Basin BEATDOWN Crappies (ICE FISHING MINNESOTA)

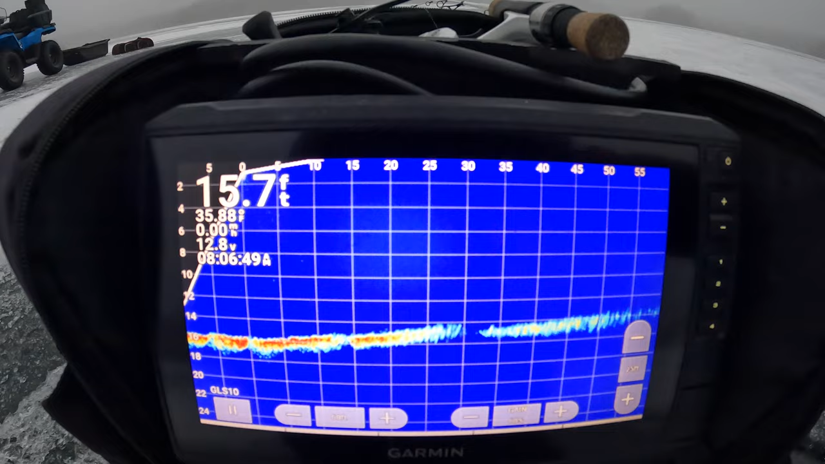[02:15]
On screen: depth 15.7 ft
a mark that I saw is oh okay so we got a mark out at 30 that looks like a pretty decent mark I'm on 60 right now so I may may try to drill a hole and go
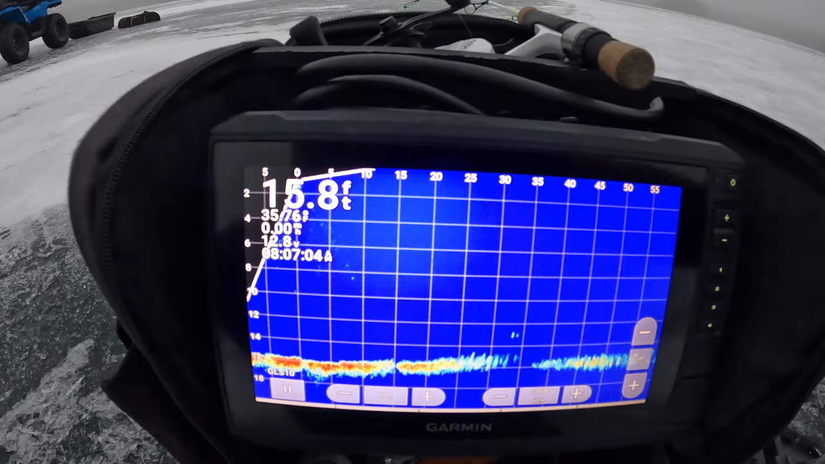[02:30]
On screen: depth 15.8 ft
chase that guy down otherwise I don't see oh there's a mark over here to the right so there are kind of roaming singletons
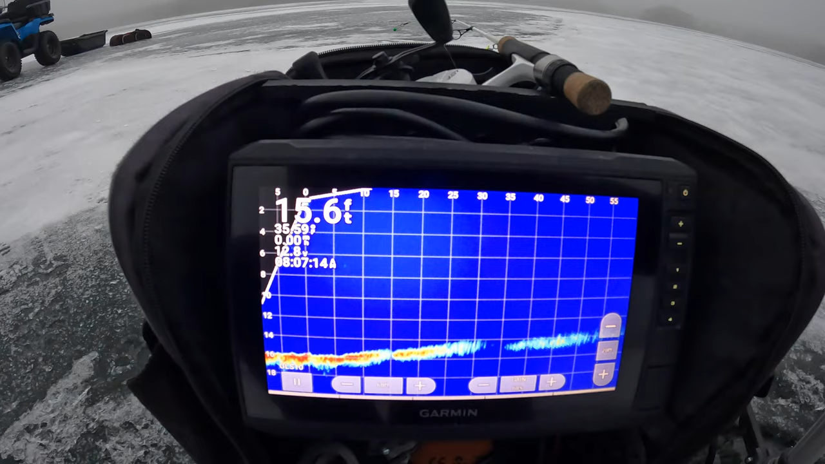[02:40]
around which would be what you'd want to kind of find around here so I'm gonna I'm gonna drill some holes around here see if I can find some more fish so stay tuned and hopefully we'll get on soon